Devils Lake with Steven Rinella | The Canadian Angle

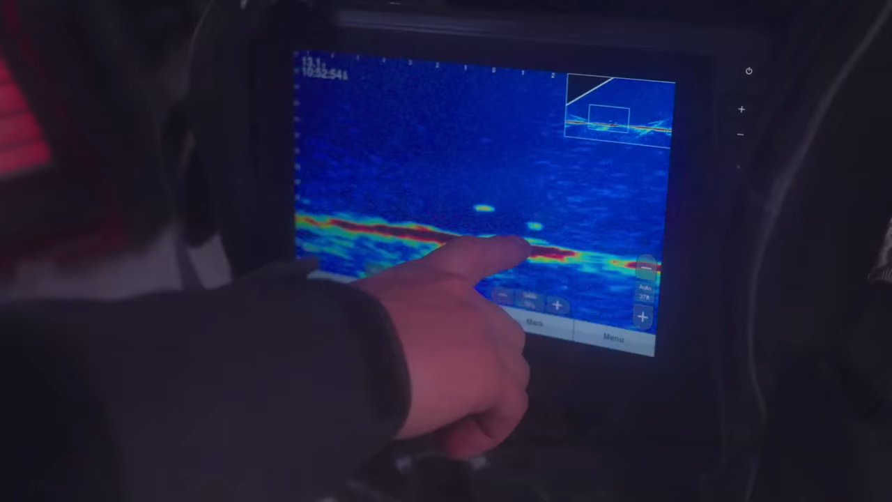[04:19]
There's Ryan's jig. There's my jig and right there those couple bumps. Those are fish just slithering on the bottom.
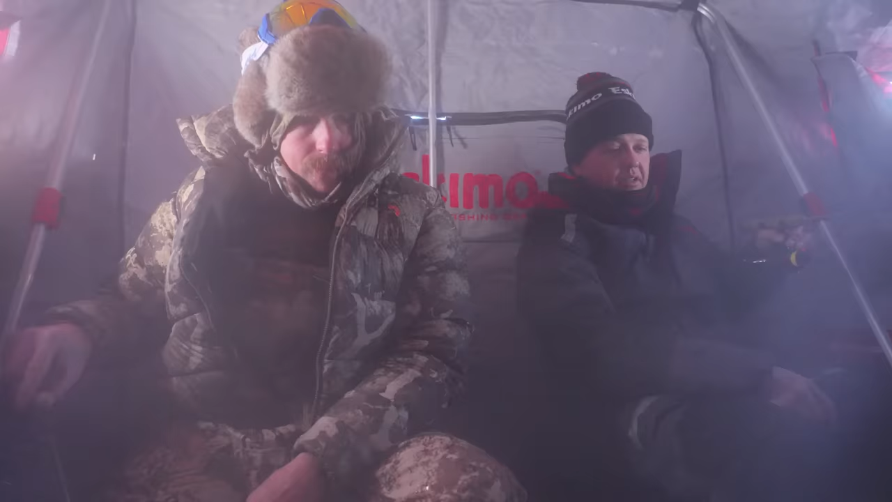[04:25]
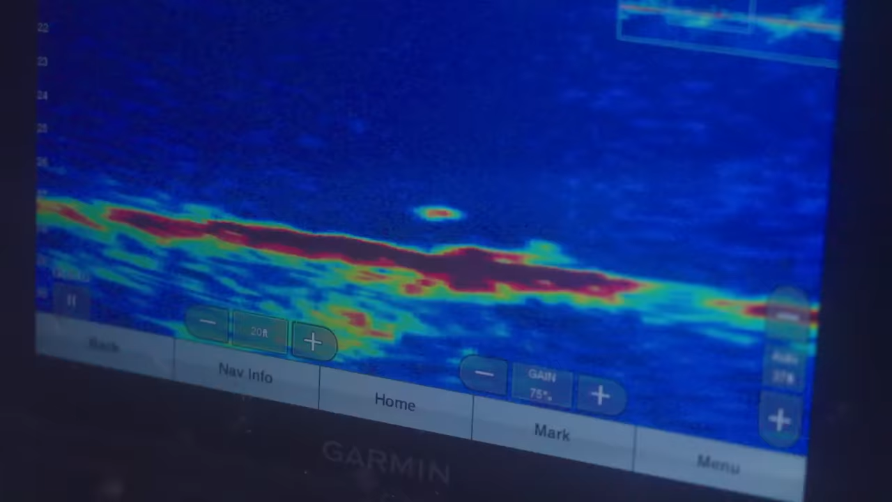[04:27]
What makes the live scope so cool is that you can actually tell how many fish are down there right and like see how they're chasing interacting and. See that? That's him kissing it.